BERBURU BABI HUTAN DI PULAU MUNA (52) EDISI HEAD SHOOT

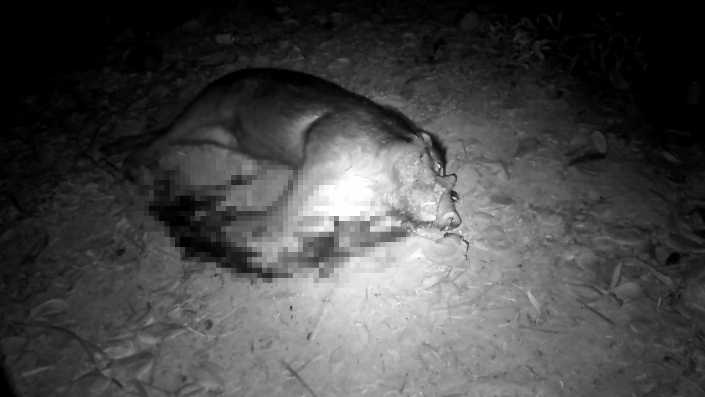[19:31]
Wih, asin darah. Darah. Besar tuh. Dan berkubang nih. Dan berkubang. Udah lihat itu.
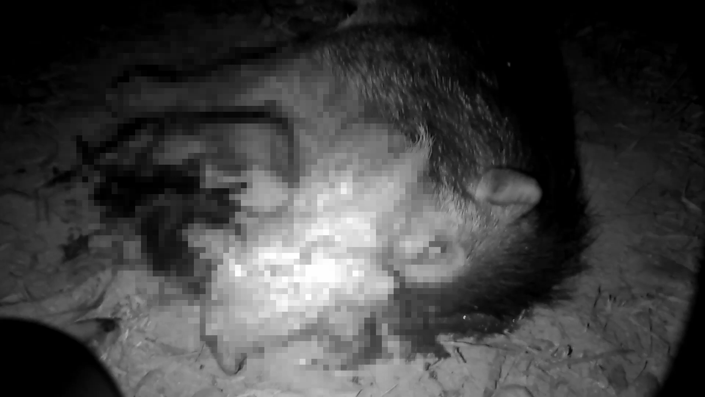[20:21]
Mati. Ini yang sering muncul sini. Iya. Tapi ada yang lari tadi nih, satu nih.
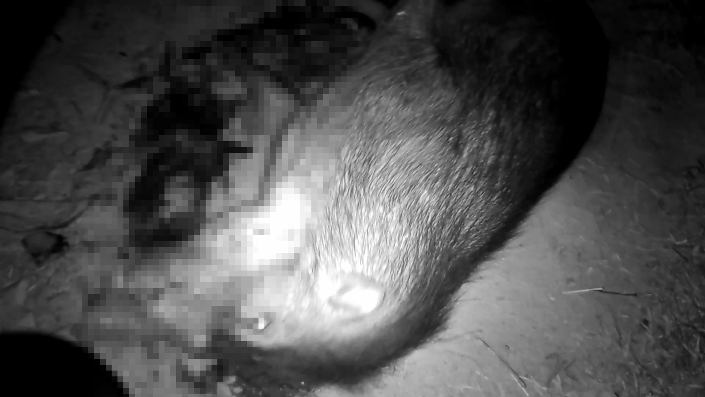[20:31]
Kayaknya. Lari di situ. Wih, gemuk juga nih. Gemuk. Wih. Cepatnya dia makan nih. Habis. Putin. Belum.